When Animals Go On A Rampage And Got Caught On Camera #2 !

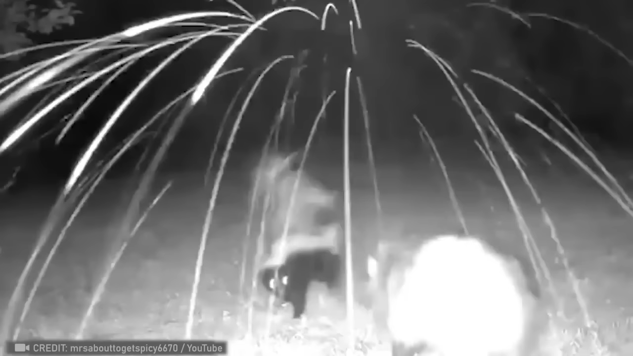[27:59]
Now, the opossum needs deodorant, and the guy needs a new camera.